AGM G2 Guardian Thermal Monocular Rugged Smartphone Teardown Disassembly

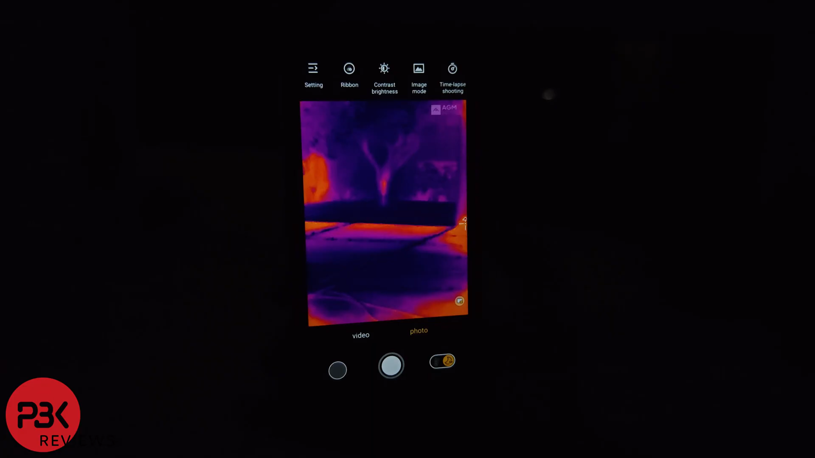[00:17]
What makes this smartphone special isn't just the rugged housing or the IP rating.
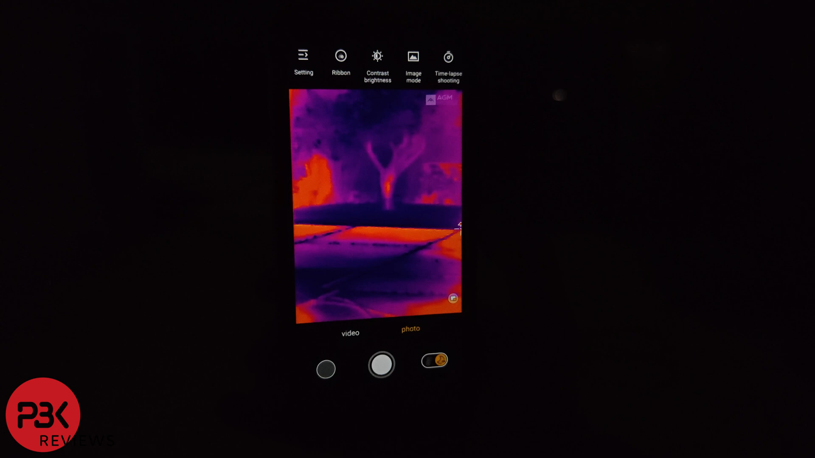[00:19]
It's the thermomonocular imaging camera, which is claimed to be a frist on a smartphone.
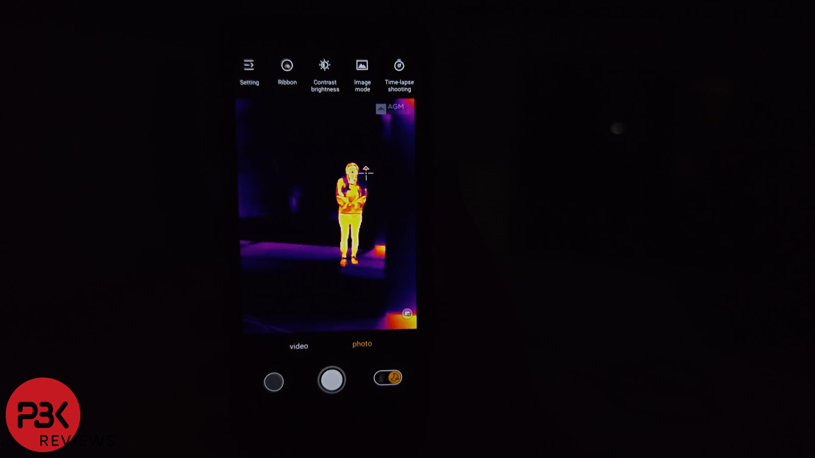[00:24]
With the thermomonocular detection range on this phone, you can get heat signatures up to 500 meters.
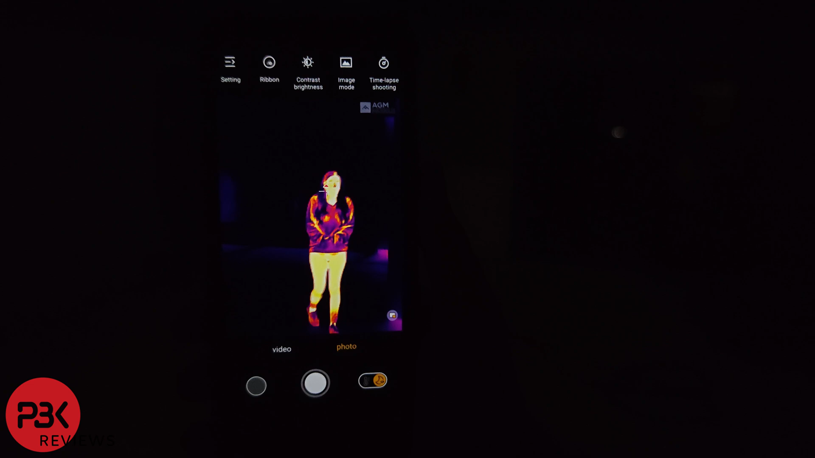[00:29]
You can also choose between manual or autofocus to help you get a clear picture in different situations.
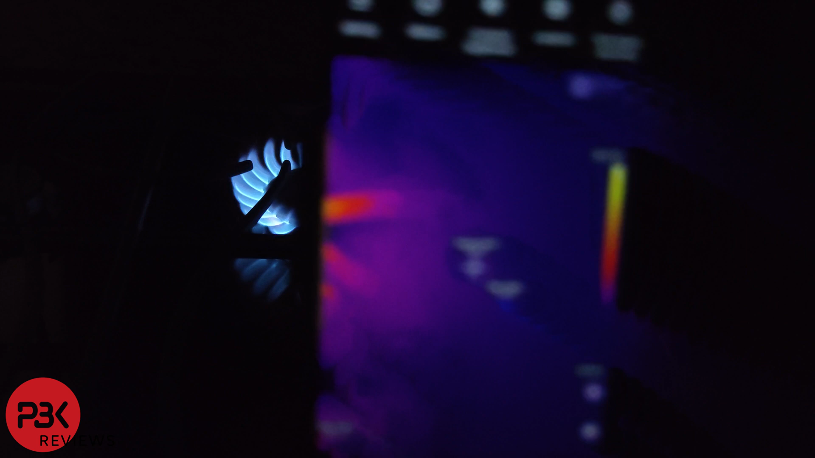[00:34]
And it can measure temperatures between 0 to 150 degrees Celsius.
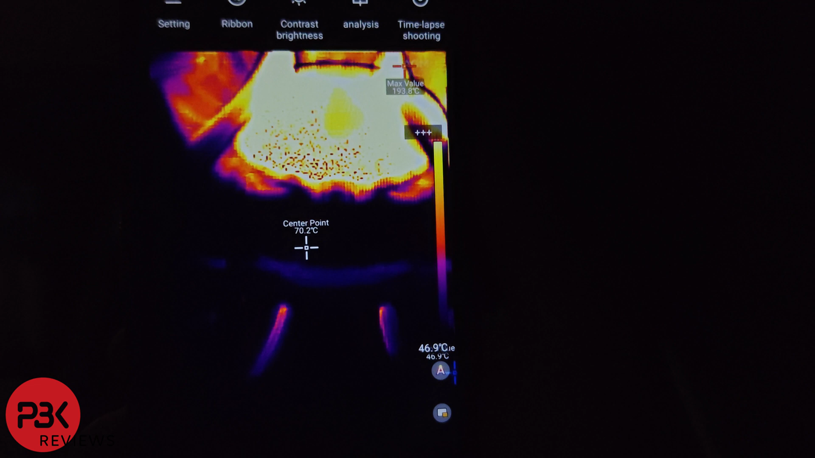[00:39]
On screen: spot 70.2°C
Not only does it have the thermal imaging camera, it's also equipped with a 20 megapixel infrared night vision camera.
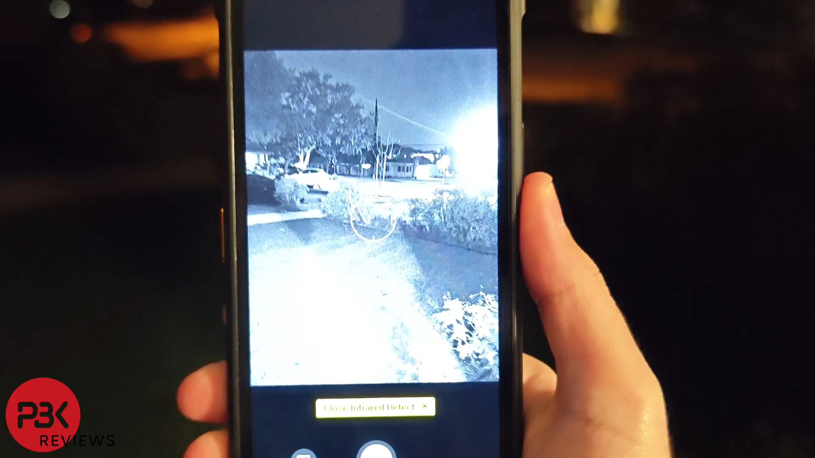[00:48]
This phone would be great for hikers, hunters, or anyone in law enforcement.